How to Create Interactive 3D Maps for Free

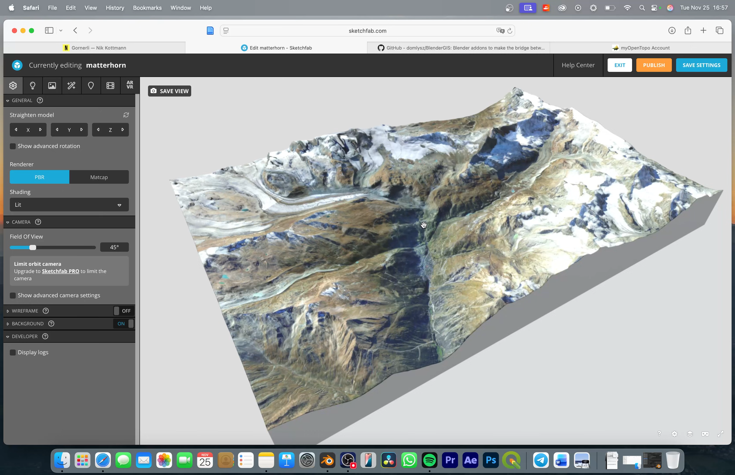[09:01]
of all i like to add a bit depth of field to my 3d models so let's go to the post processing filters and enable depth of field so now you can see that we have blurry foregrounds and backgrounds and i just like the aesthetics of it because it makes it feel more like a miniature model but you can turn this on or off depending on your preferences
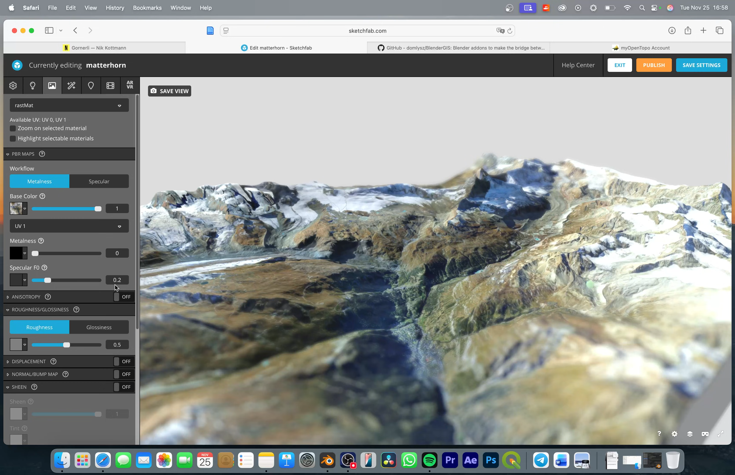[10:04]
so we get a bit less reflections i don't want to put it all the way down but let's say somewhere around the value of 0.2 so now i think our model looks really nice
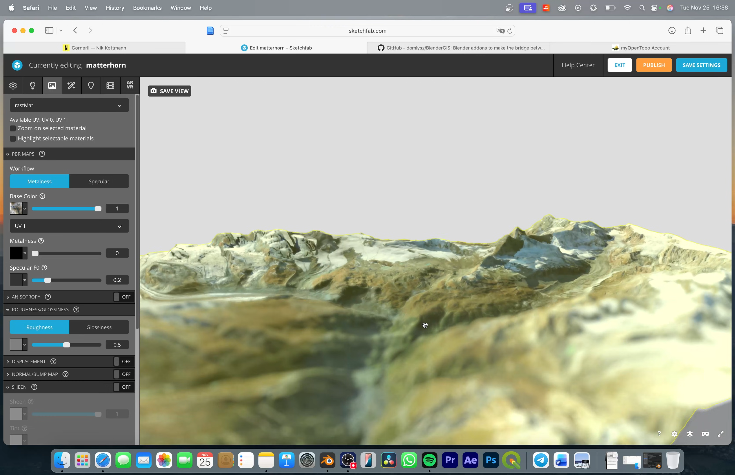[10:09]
and there is just one more thing i want to do which is add a bit more information to this 3d model presentation so i'm going to go to annotations and now you can go wherever you want with this 3d model so i want to add an annotation to this mountain then place
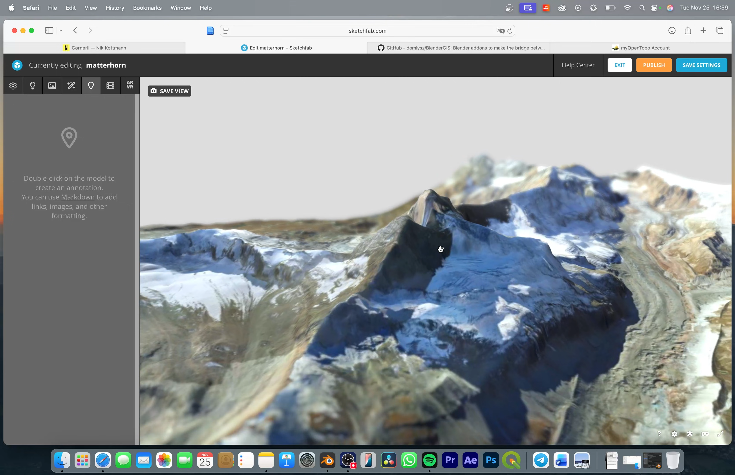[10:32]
the camera where you think this object is nicely visible maybe set the focus and then double click and now you can add an annotation so i'm going to call it motherhorn and you can add a description i'm
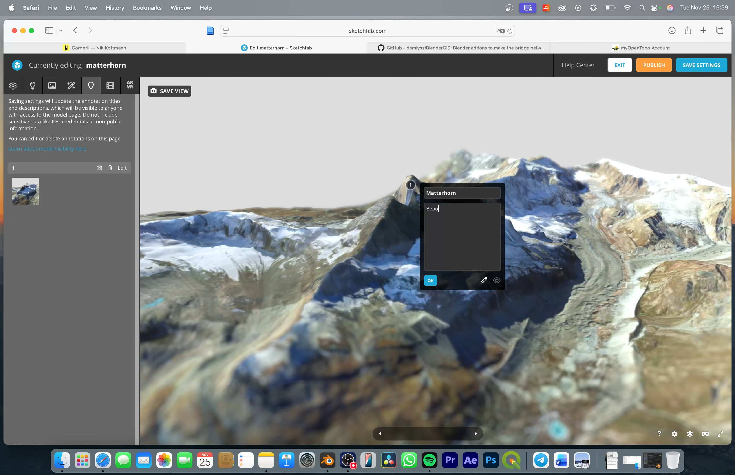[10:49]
just going to add a placeholder text and then you can just go on and add as many annotations as you want to
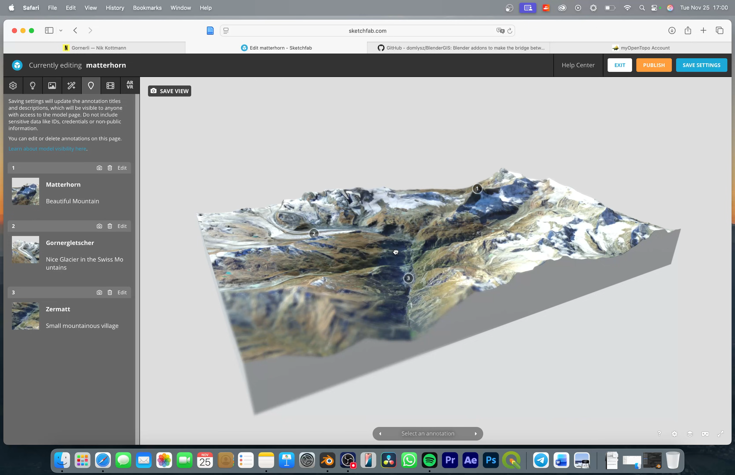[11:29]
so place the camera in a nice way and then just simply save view and this is going to be the default view once someone opens our 3d model once all of this is done simply save the settings
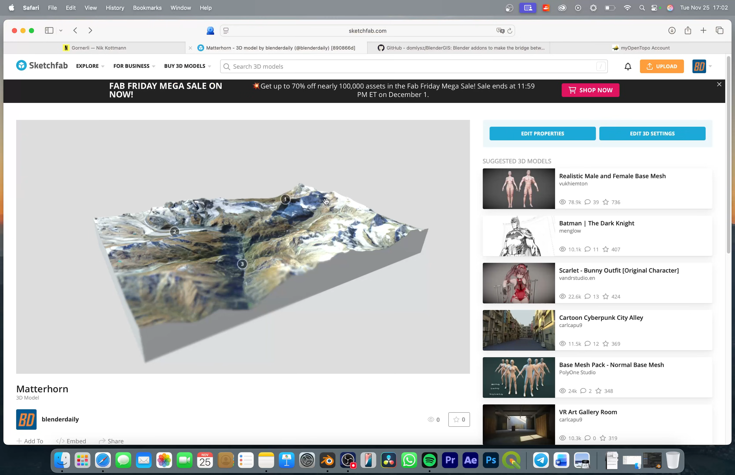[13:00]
this simply go down here and click on embed right here you have a few options that you can adjust and once